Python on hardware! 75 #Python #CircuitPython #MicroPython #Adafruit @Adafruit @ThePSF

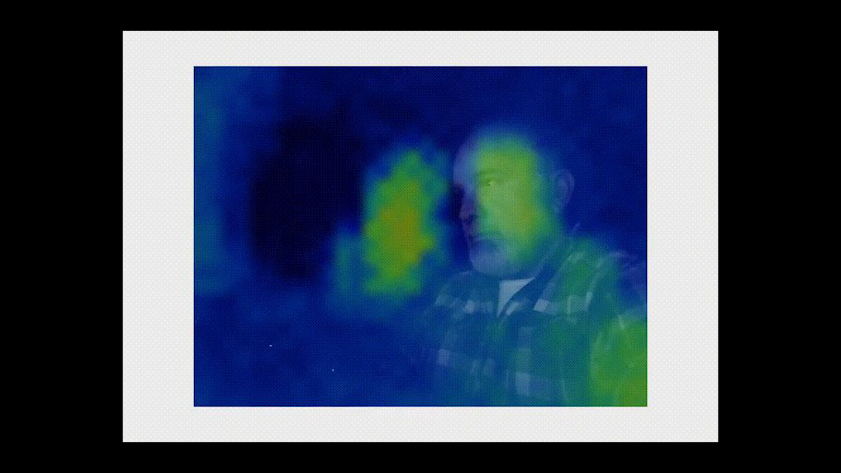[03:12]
Skip T on Twitter posted a Raspberry Pi thermal visual player that combines the images from a Raspberry Pi camera and an Adafruit MLX90640 thermal camera on a screen using CircuitPython. Pigweed is a collection of embedded targeted libraries.